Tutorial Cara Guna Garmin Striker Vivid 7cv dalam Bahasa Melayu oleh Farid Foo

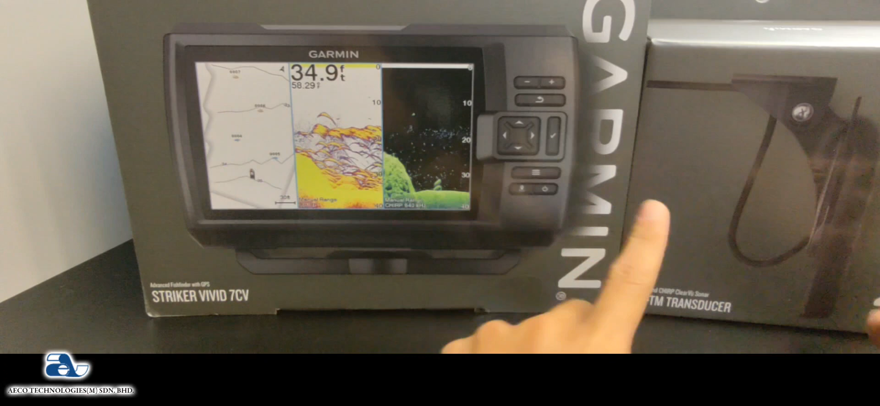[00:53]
So dia datang dengan kotak yang berasingan. Okay.
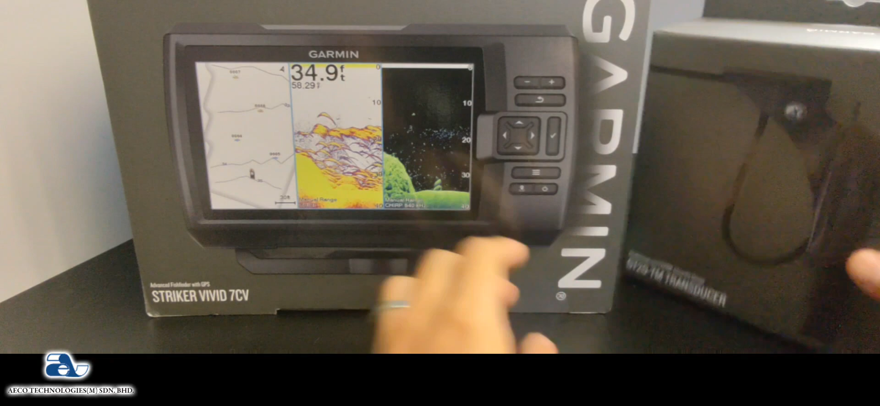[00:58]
So kita nak tengok dia punya spek. So ni dari tepi kotak dia sebelah kiri, sebelah kanan.
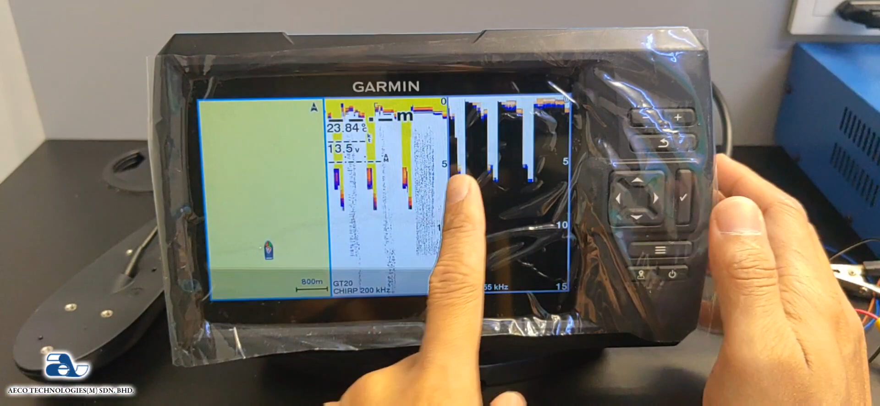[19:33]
So dekat sini korang boleh nampak bacaan ah. Tonar korang. Dan juga ni ada GPS lah. Okay.
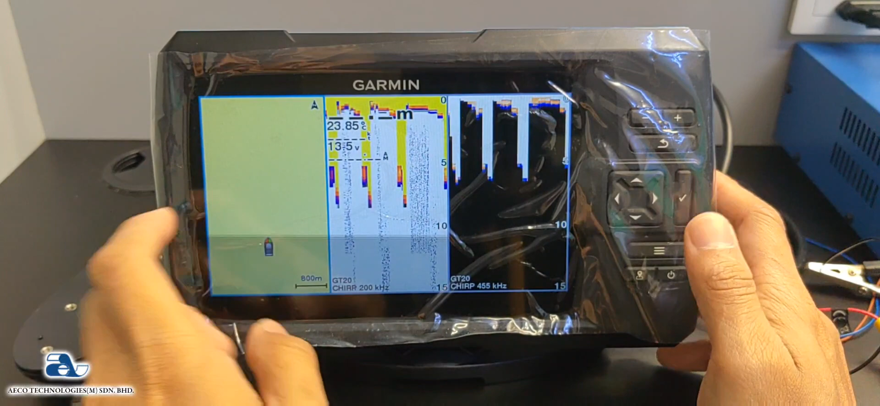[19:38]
Yang kau boleh guna untuk marking. So kalau kau jalan nanti dia akan buat line tu lah.
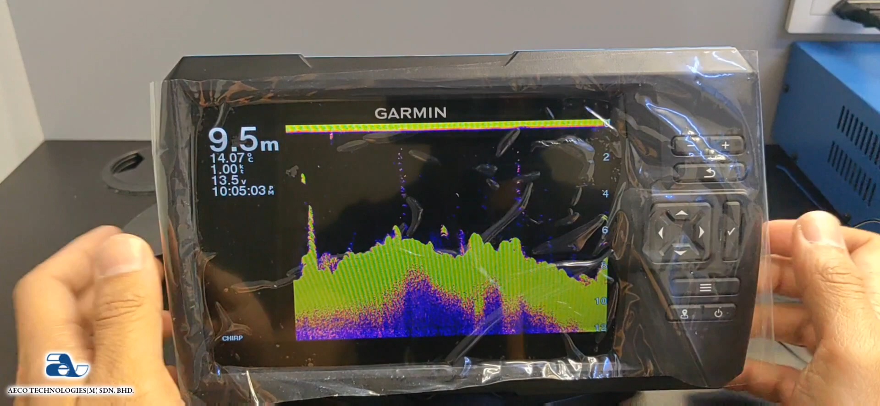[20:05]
On screen: depth 9.5 m
Yang ni korang boleh tengok ikan. Okay. tengok dasar.
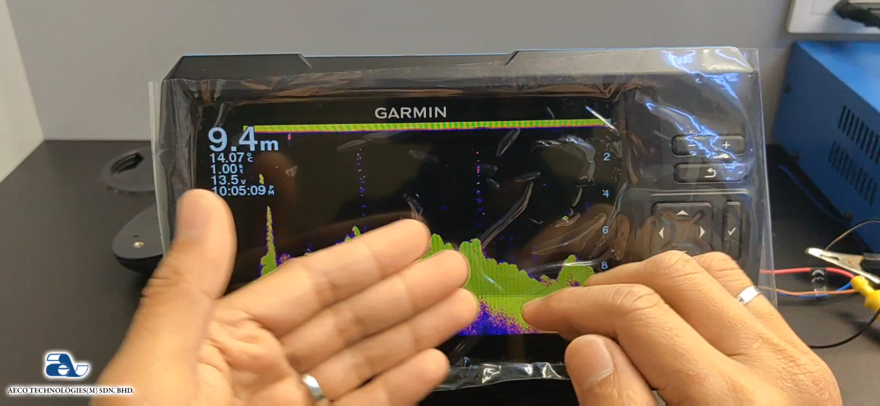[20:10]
On screen: depth 9.4 m
Okay. Tengok segala apa yang ada di dasar laut lah. Okay. Ataupun dasar tasik. Dasar sungai dan sebagainya. Bawah air yang senang kata. Okay.
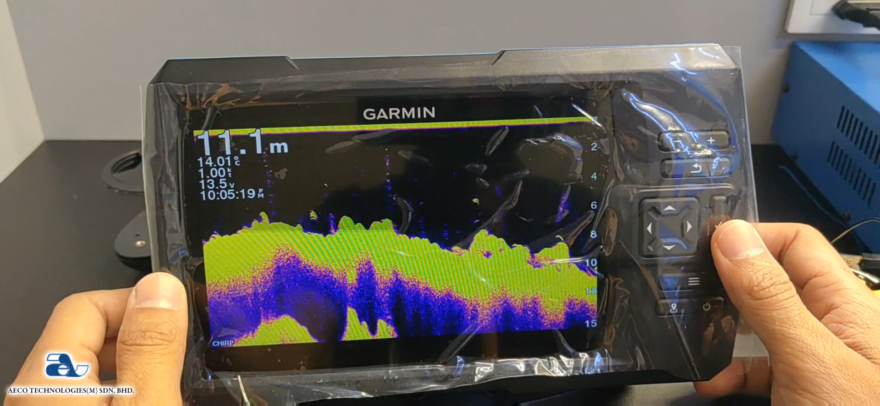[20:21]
On screen: depth 11.1 m
So ini dia dia punya traditional scan. So kat sini dia ada bacaan kedalaman. Suai. Kelajuan bot. Okay. Voltage bateri korang. Dan juga waktu sekarang pukul berapa lah. Okay.
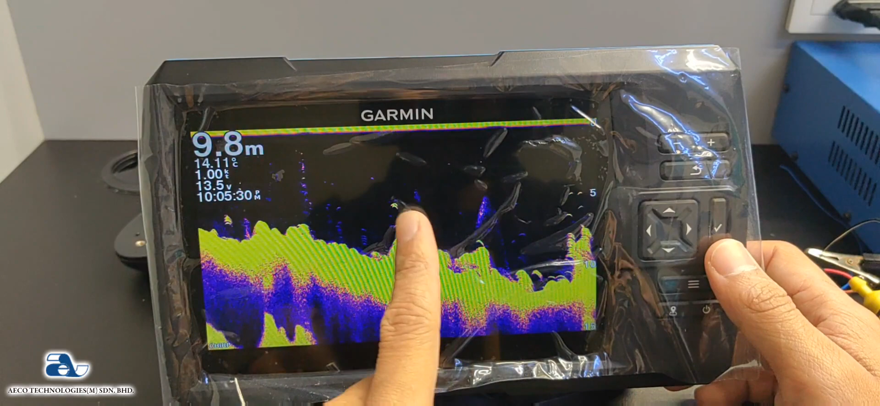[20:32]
On screen: depth 9.8 m, water 14.11°C
So ni kita menggunakan background warnanya yellow. So untuk setting kami cycle view 7 CV dekat bagian traditional ni sama juga macam 4 CV atau 5 CV. Okay.
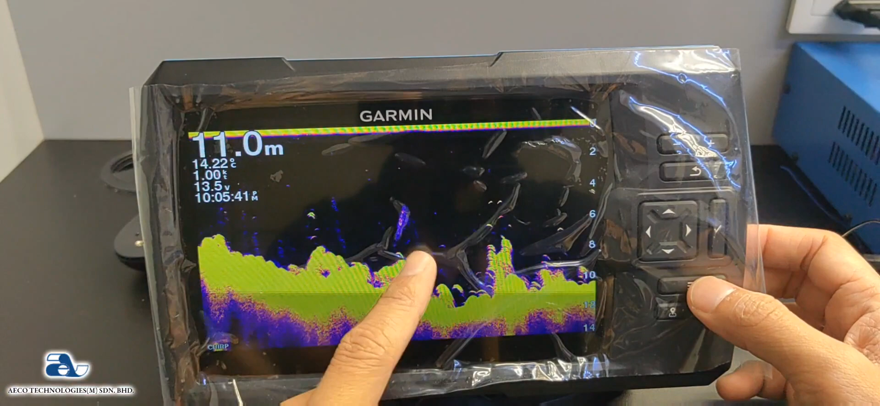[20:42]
On screen: depth 11.0 m
Kalau korang nak tukar color eh. Color eh. Untuk korang punya traditional scan ni. Korang boleh tekan butang menu.
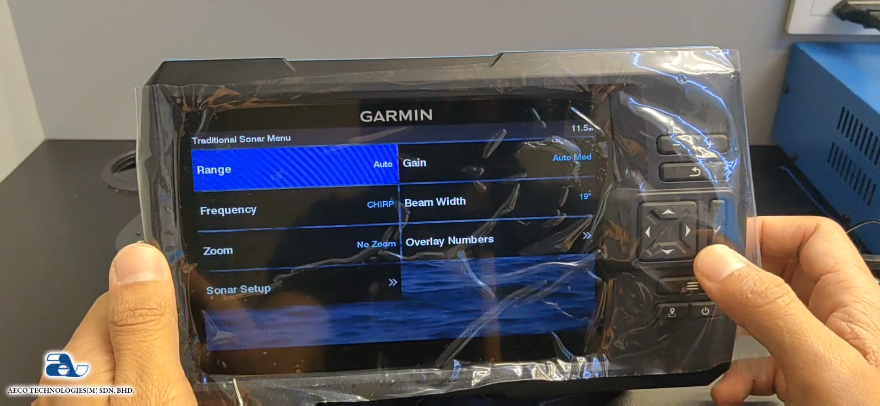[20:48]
Boleh pergi dekat butang sonar setup. Pergi dekat appearance.
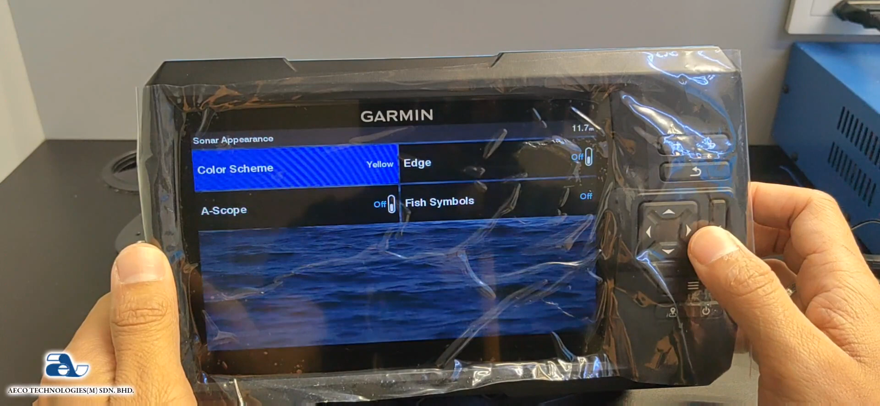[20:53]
Korang boleh pilih lah. Nak color jenis apa lah. Kalau nak biru. Korang boleh pilih biru. Nak classic blue. Boleh ambil classic blue. Classic white black. Maroon.
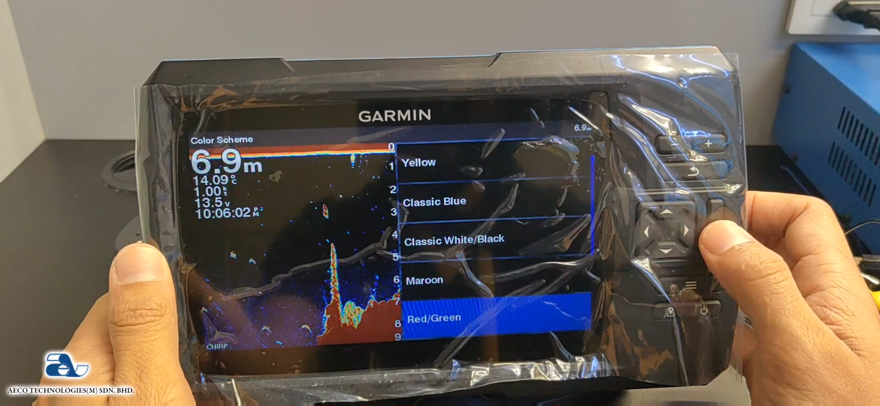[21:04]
On screen: depth 6.9 m
Okay. Red green. Orange. Merah. Hijau. Ataupun hitam putih. Ataupun ulang lah korang. Okay.
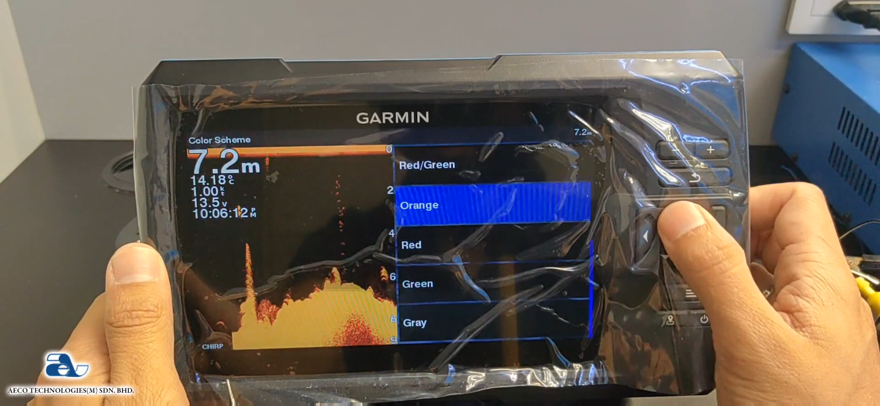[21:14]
On screen: depth 7.2 m
So hari ni aku rasa aku nak guna color lain nak buat review. Aku nak pakai red green ni pun cantik ke ni.
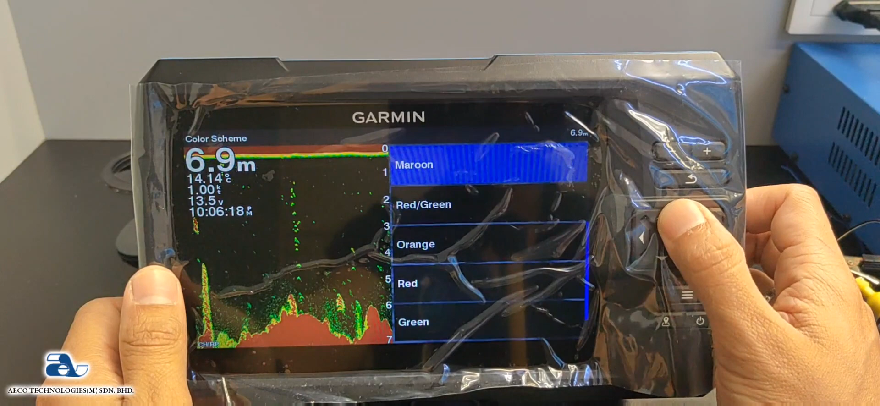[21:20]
On screen: depth 6.9 m
White black ni pun nampak cantik. Okay.
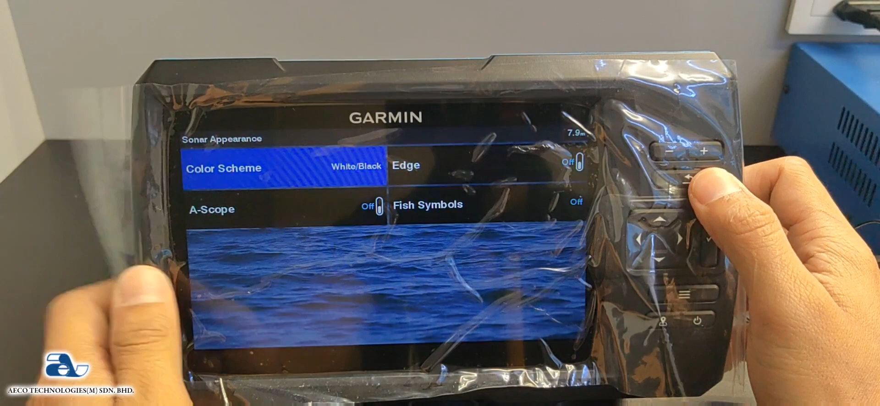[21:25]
So aku pakai color lain hari ni. Biasa kita buat tutorial aku guna background warna biru kan. alright.
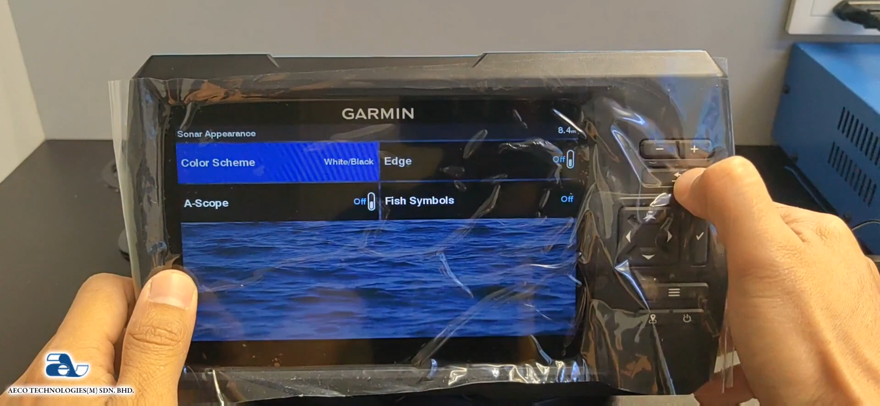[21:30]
So itu cara untuk tukar color. Okay. Selain tu korang boleh tambah kat tepi ni ada A scope lah. A scope ni dia akan bergema kat tepi ni. Okay. Dia akan bergema kat tepi ni.
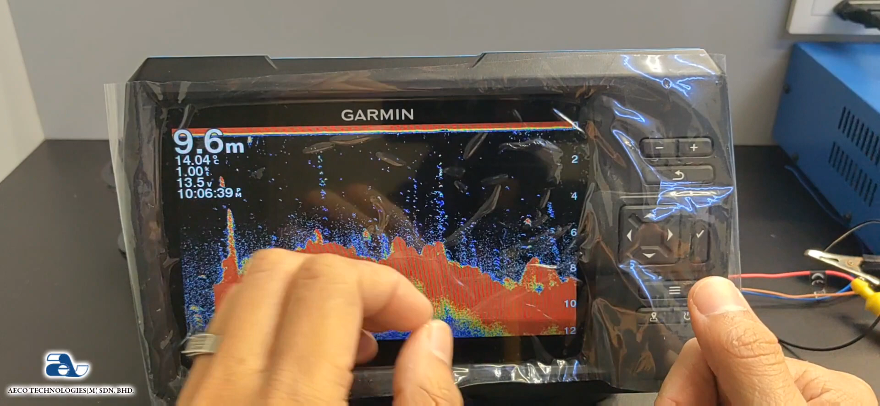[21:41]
On screen: depth 9.6 m
Dia menandakan ada satu objek yang baru lalu dekat kawasan traducir. Tandusu korang. Korang akan dapat macam fresh data lah kat tepi ni. Okay. Yang membantu korang kalau dia ada gema kat sini. Korang boleh nampak lah. Ada ikan masuk ke. ada karang.
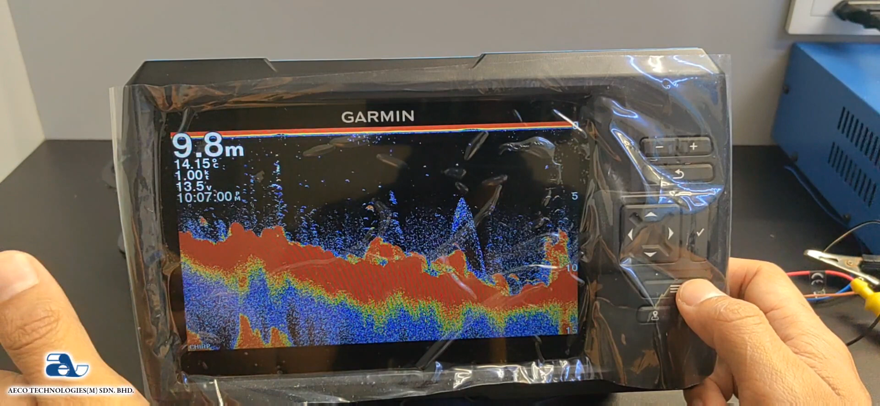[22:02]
On screen: depth 9.8 m
Tandusu korang dah start scan karang besar ke apa. So nak buka A scope tekan menu. Okay.
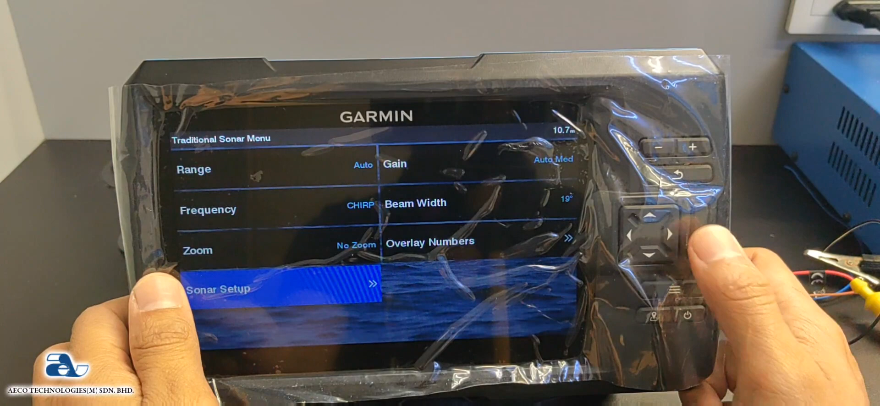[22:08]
Tengah-tengah garis ni. Kau nak set up. Sama orang pergi kat appearance tekan A scope.
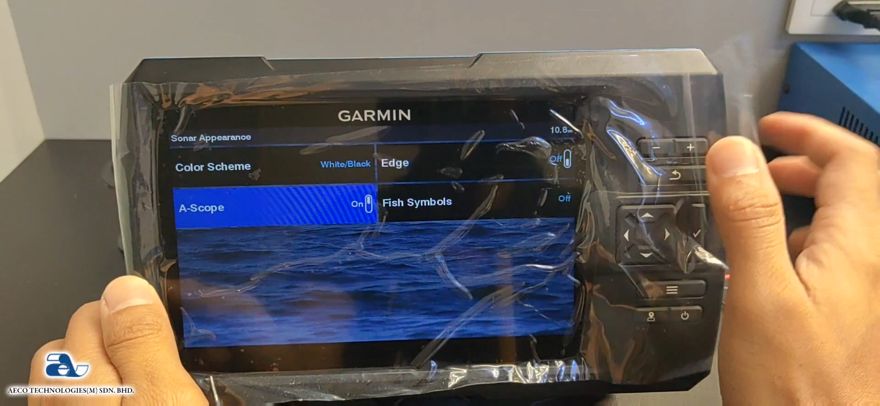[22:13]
Okay. A scope. So dia ada gema kat sini. So bila gema ni berlaku. Okay. Dia boleh kita tahulah ada benda yang tengah masuk dalam bacaan kau nak scan kita.
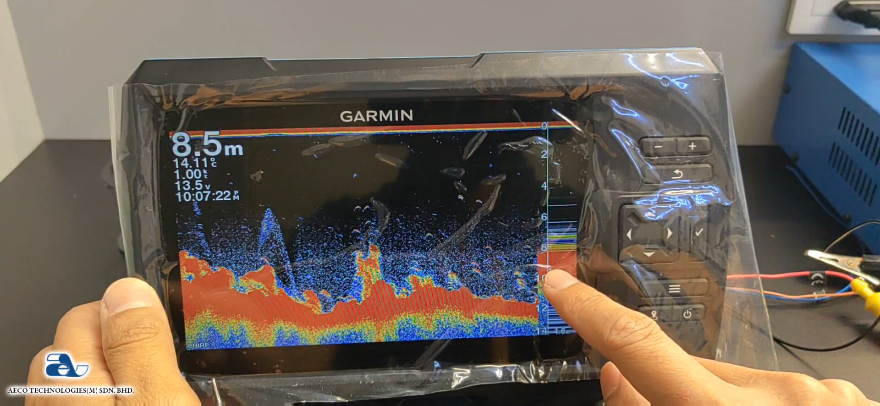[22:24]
On screen: depth 8.5 m
Macam ni sekarang bergema besar tadi kan.
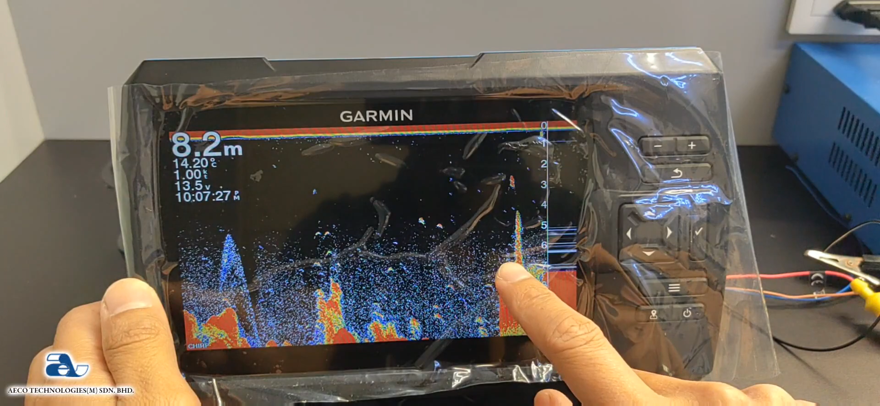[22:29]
On screen: depth 8.2 m
So dia keluar ada satu karang yang besar kat sini. So untuk siapa yang baru menggunakan fish finder. Okay.
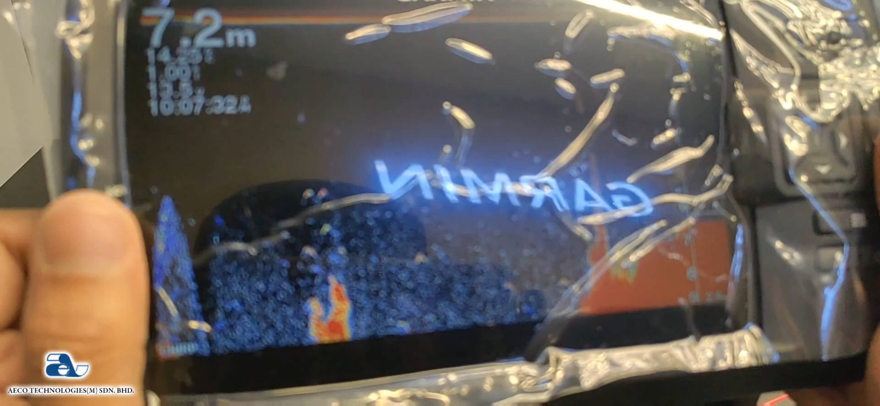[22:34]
Korang boleh tahu. Kalau korang nak tahu macam mana ikan. Ikan adalah berbentuk fish ash yang macam udang ni.